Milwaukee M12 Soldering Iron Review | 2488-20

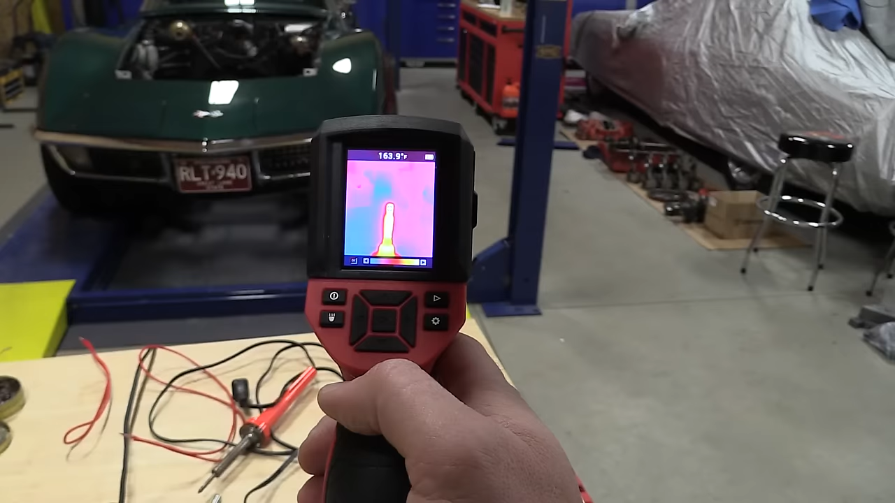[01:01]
Yes, you're right. It has a max temperature of 720 degrees and we got our thermal imaging camera out and looked at this while it was heating up and as it got hot, we got right around 230 to 220 degrees
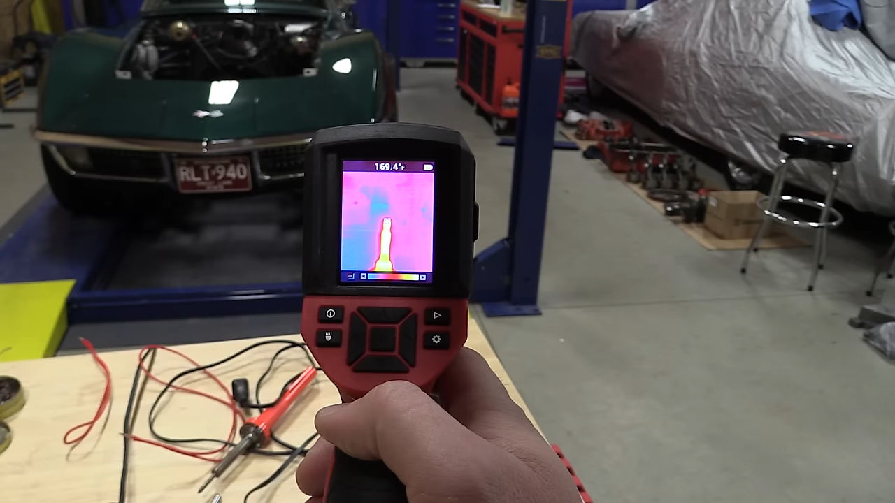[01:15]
at the time it was saying it was warm.